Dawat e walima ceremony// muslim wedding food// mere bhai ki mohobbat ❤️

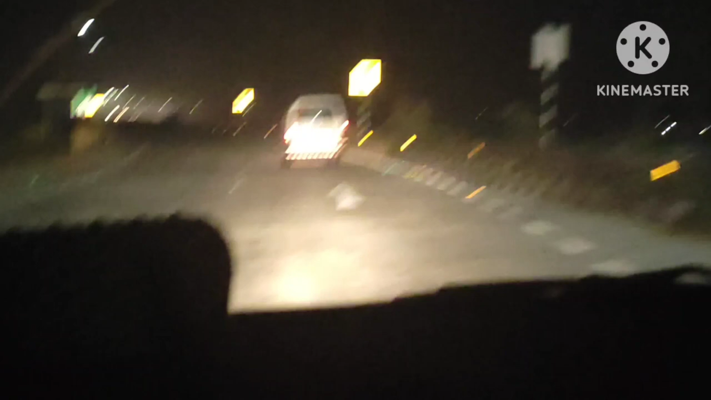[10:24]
एक गाड़ी हमारे जस्ट आगे थी, हमारी फैमिली मेम्बर थे।